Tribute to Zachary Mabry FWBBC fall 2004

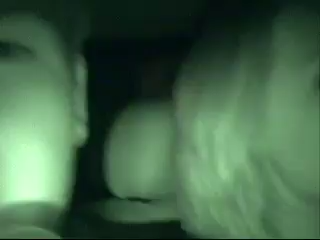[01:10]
Hey, we already got the driver. We already know. We got Tanner driving. We're back with the front seat. Stealth approach to the vehicle now.
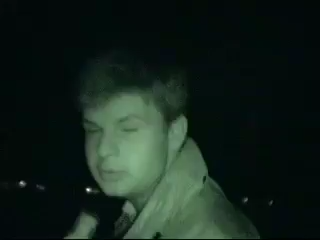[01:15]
We're walking through the woods here. We got Tanner coming around.